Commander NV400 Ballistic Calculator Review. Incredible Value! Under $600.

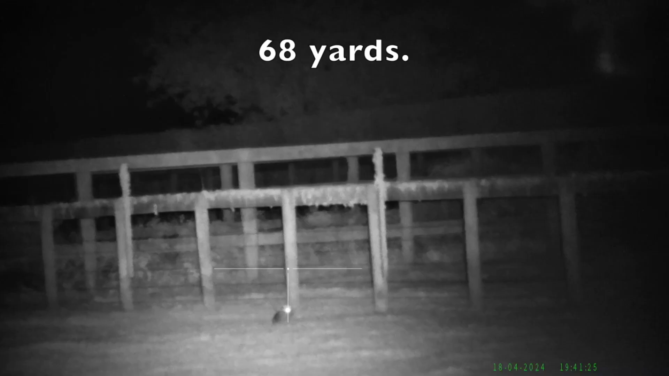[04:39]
The Commander NV400 can record video footage in five different resolutions.
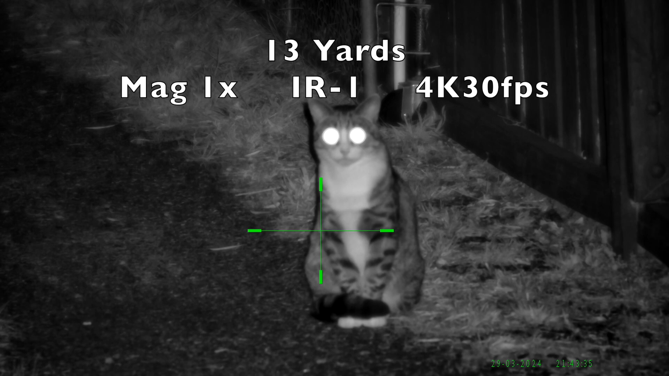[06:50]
Its close range nighttime image quality is great.
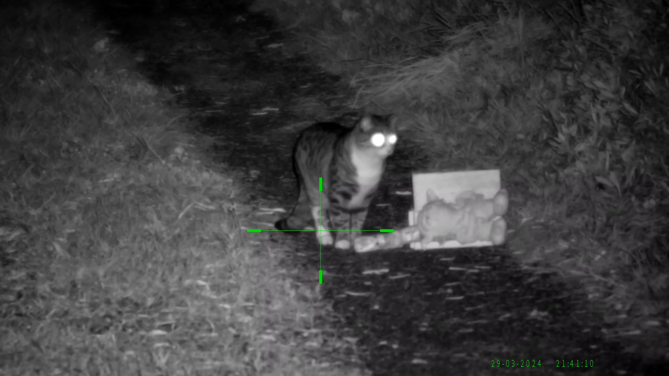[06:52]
It can focus as close as 5 yards, which is very nice.
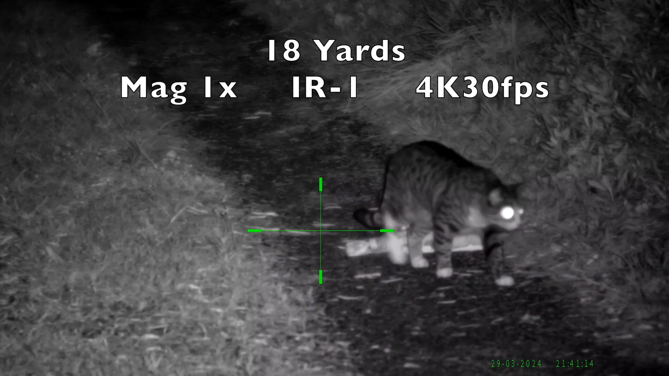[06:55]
If you consider that Wilbur
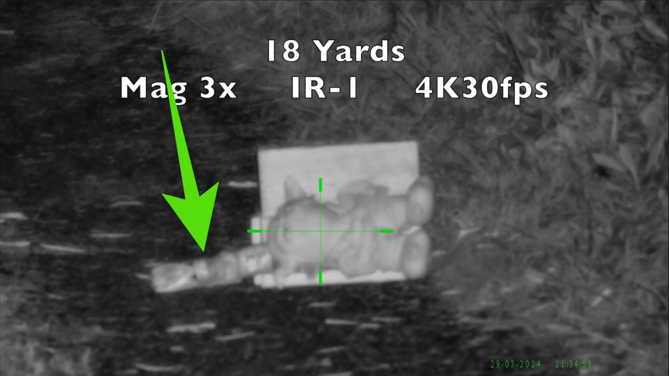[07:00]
lying on its side is the same size and shape as a rat, this scope would be perfect for nighttime ratting.
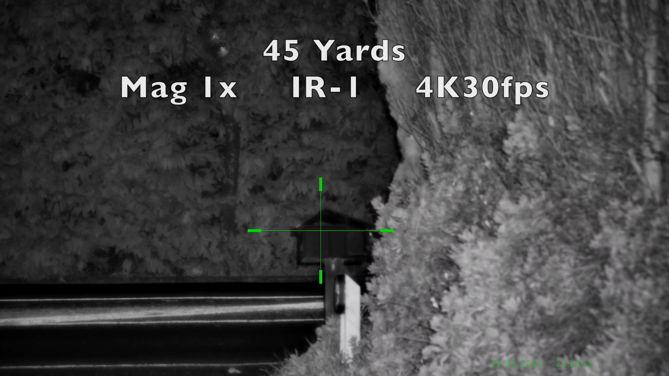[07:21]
At 45 yards, still nice and clear.
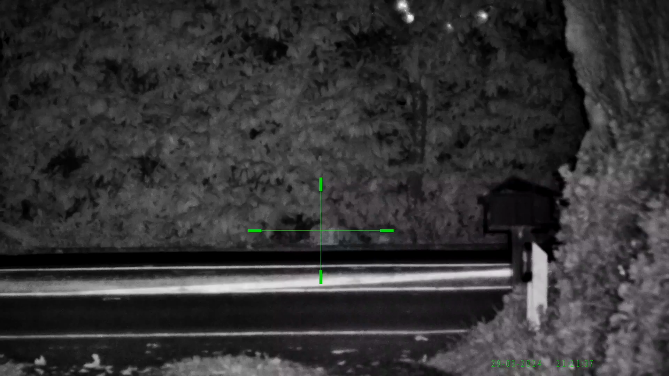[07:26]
At 75 yards, you can still identify a rabbit size object.
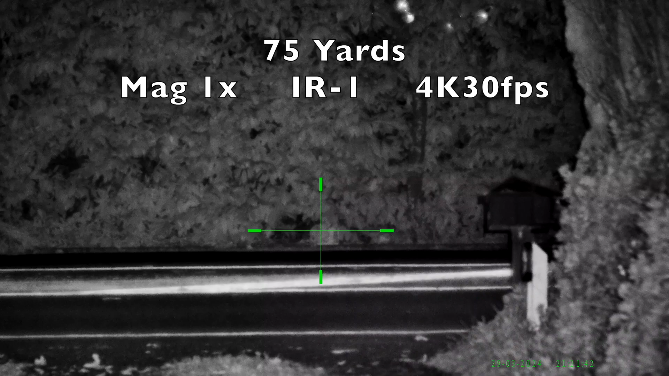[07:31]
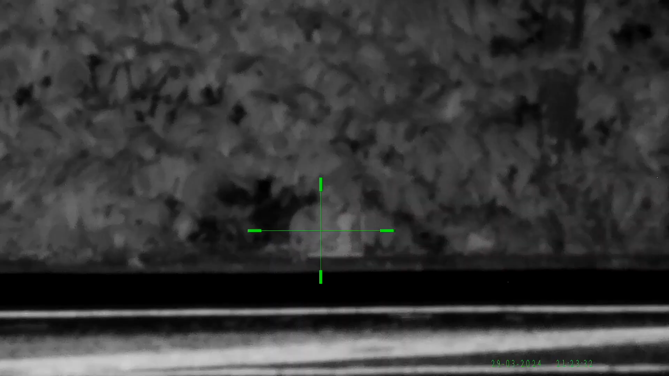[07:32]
It starts to get a little bit grainy at 5 times magnification.
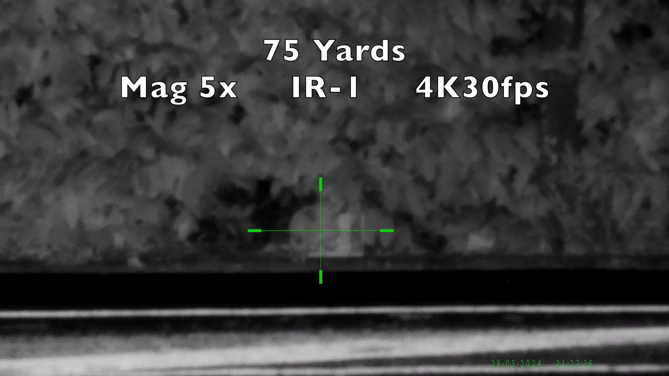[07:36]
And that's about the limit of where I would use it. With a little bit of eye shine, it would be perfectly usable.
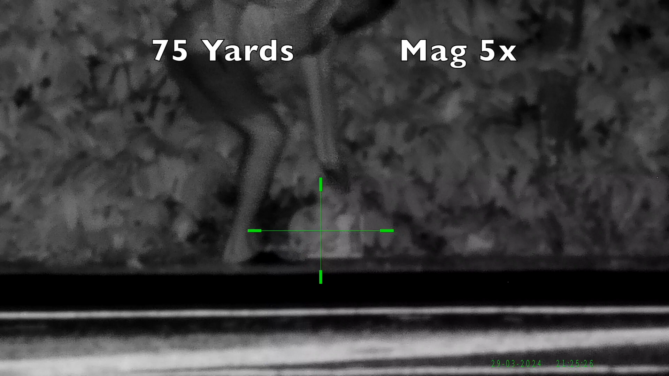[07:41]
There are two main differences between what you see through the scope, and what gets recorded on the video.
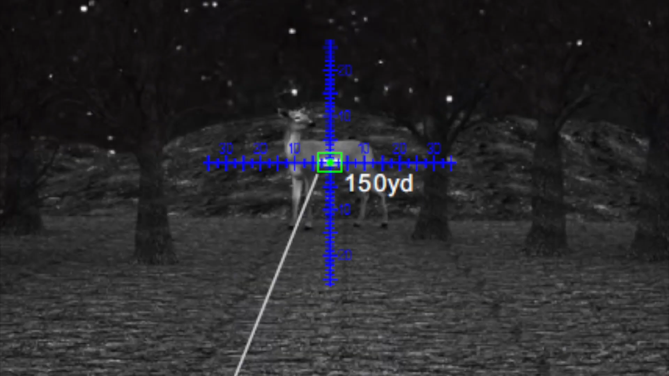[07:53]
The first difference is, when I'm ranging the target, the distance shows up in the middle of the scope screen. In the recorded video, the distance shows up in the top right corner of the screen.
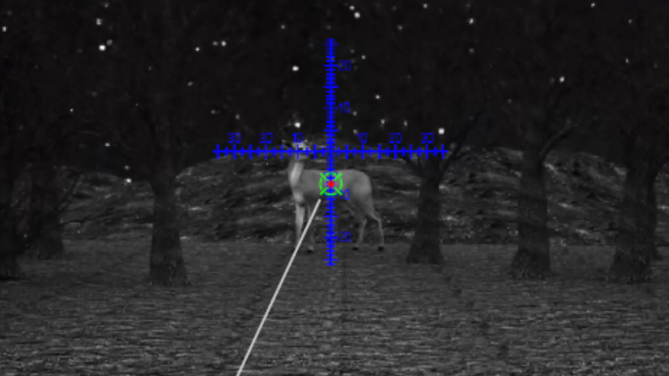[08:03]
The second difference is, the holdover point of aim, that the ballistic calculator generates, appears on the reticle in the scope, and it looks like this.
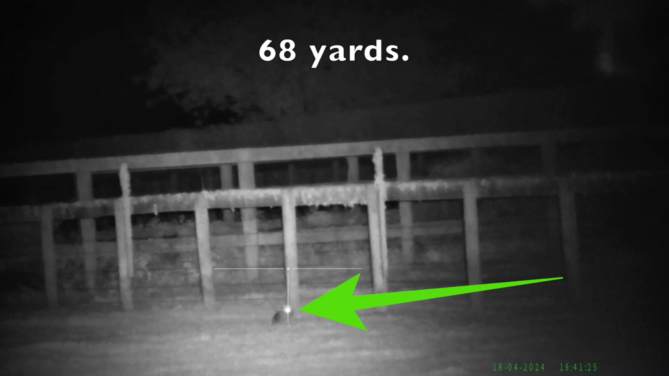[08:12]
But it does not appear in the recorded videos.